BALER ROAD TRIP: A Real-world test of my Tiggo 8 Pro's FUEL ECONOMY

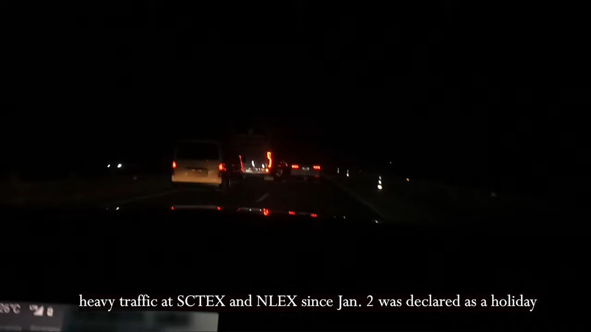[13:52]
kanina, mga karems. So marami nag-uwian, sobrang traffic talaga ng NLEX and SETEX actually.
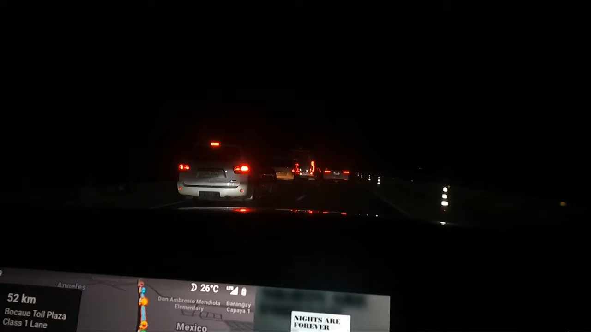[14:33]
Grabe ang traffic sa NLEX, mga karems.